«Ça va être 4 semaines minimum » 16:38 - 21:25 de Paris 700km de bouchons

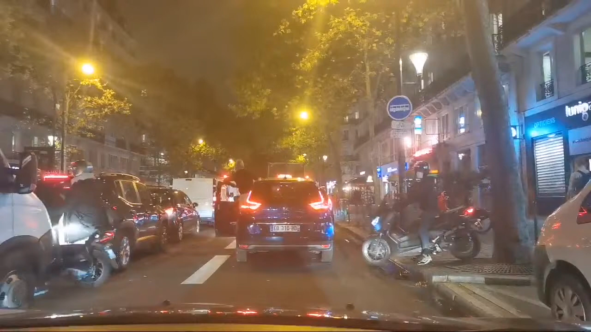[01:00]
a un client bas s'il a 125 euros le client va avoir mal à la tête moi je vous le dis je suis client je sorte et je suis à pied je prends un velib ou je prends une trottinette vous voyez le taxi est sorti de n'inquiétez pas après nous on va pouvoir tourner à gauche on va se défiler je veux pas on va plus chez l'invité on peut pas avec rémy vas-y les gens parler avec rémy ça bug de temps en temps il ya une coupure de rien du tout c'est notre collection celle j'ai pu démarrer rapidement donc vous en faites pas vous pouvez rester des fois ça tourne un petit peu mais ça marche bien la